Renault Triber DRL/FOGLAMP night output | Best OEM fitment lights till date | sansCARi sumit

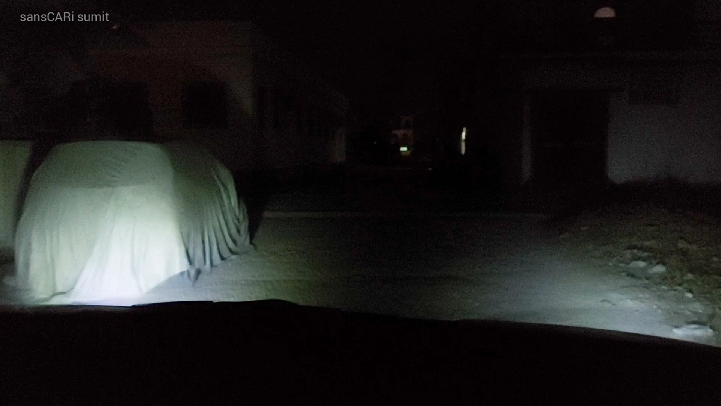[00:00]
हेलो दोस्तों मैं हूँ आपका अपना संसकारी सुमेथ मैंने सोचा क्यों ना देखो कल मैंने वीडियो बनाई थी यह जो DRL या Fog Lamp कुछ भी कहें तो वो जब फिट करी थी मैंने सोचा एक रात की कैसा व्यू आता है वो भी वीडियो बनाऊंगा स्पेसिफिक रात की तो अ यहां आ गई अपनी
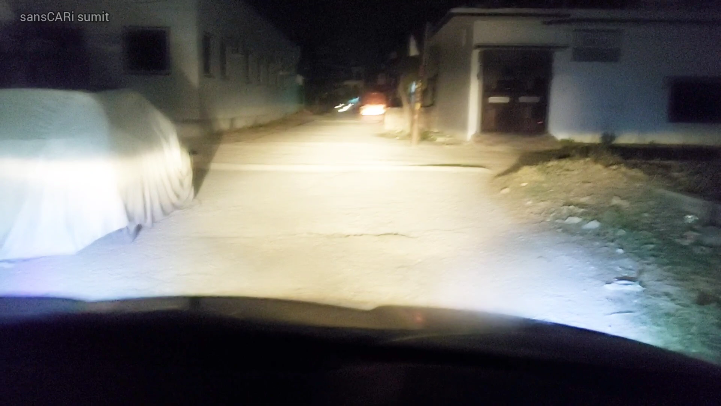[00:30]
यह light अभी यह विंपर यहरो गई अपनी dimple my Mike tua तो अब यह दे को मतलब जए हमारा शोर्डर यहां कौनर में यह देखो यह कितनी अच्छी तरह से अगर मुझे किसी भी तरह से यहाँ अप्राइब
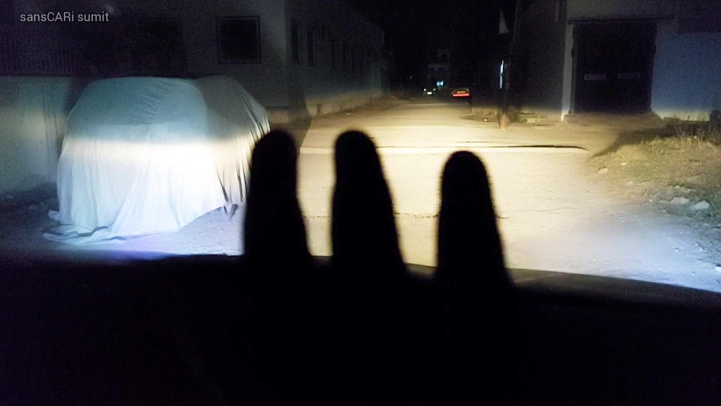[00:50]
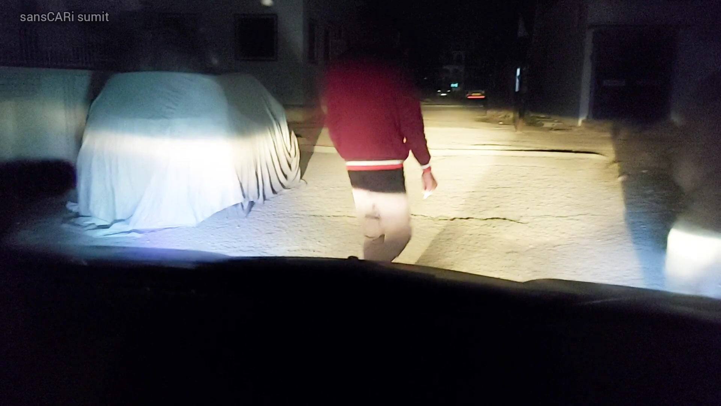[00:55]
जैसे कौहरा पूरा का पूरा focus जो है वो shoulder पर आ रहा है
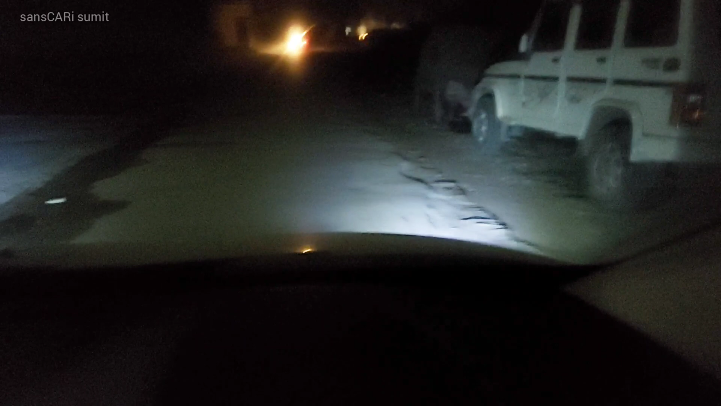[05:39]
यह यहाँ पर ऐसी ला� जो सामने आ रहा है, उसे बहुत तेज लाइटिंग दिख रही होगी, और जो विजिबिल्टी है, वो भी बहुत बढ़ी हो रही होगी, अब मैं दूर से थोड़ा से दिखाता हूँ, कि कैसा लग रहा है,
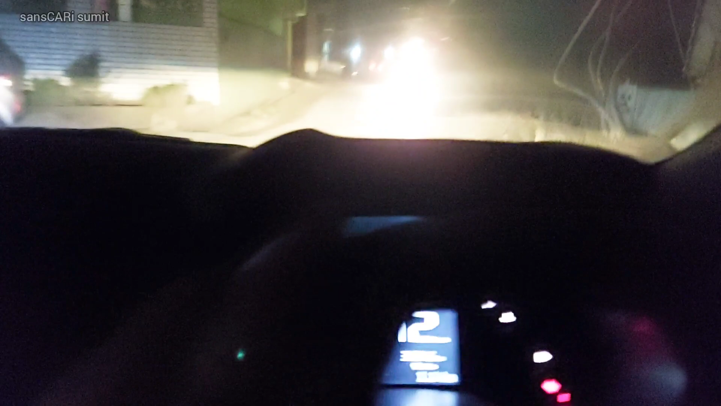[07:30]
लाइट तब ही वह डियारल जो है वह आफ हो जाएगी और जैसे वह और अफ करेंगे तो यही फंशन था उनका डिम नहीं हो तो बिल्कुल बंद हो जाती है लेकर यहां पर ऐसा नहीं है यहां पर हमने अलग से switch लगाया, अपने हाथ में, जो भी कर NOW है, मैं अगर आमें न से बाहर
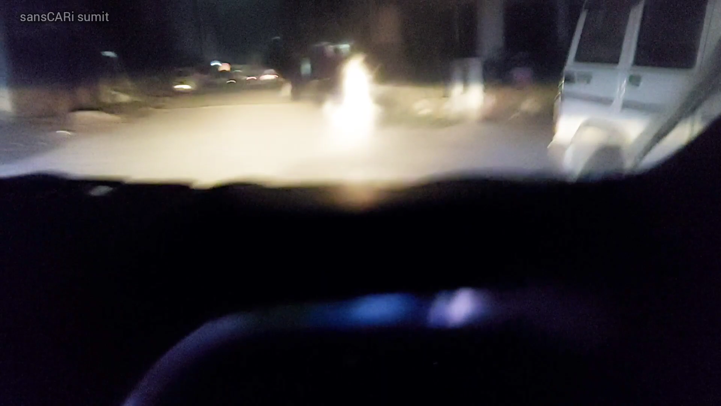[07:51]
से लुप भी अच्छा लग रहा हैं मैंने आपको दिखाया ही, कि कितना सही लुक आ रहा
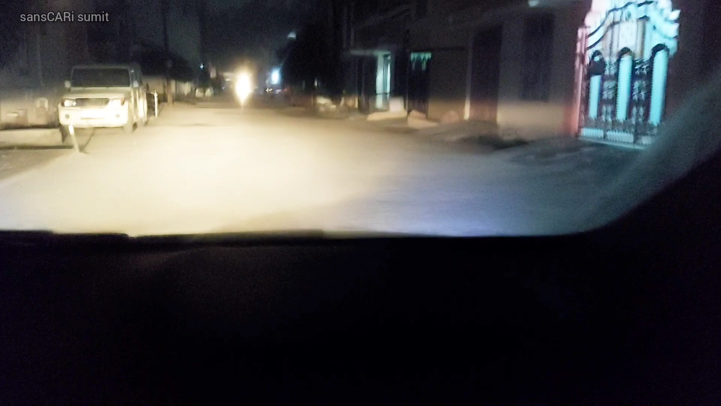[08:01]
तो बस इतना ही था मैंने सोचा एर एक छोटी सी गेड़ी ले लूँ कल तो वह ले नी पाया क्यों कल यहार कामी काम करते हुए रह गए एक छोटा सा रहूंड ले ली कलोनी में और आपको दिखा भी दूँ कि कैसा लुक आ रहा है और इतना ही रखता हूं यहां पर ही एक रो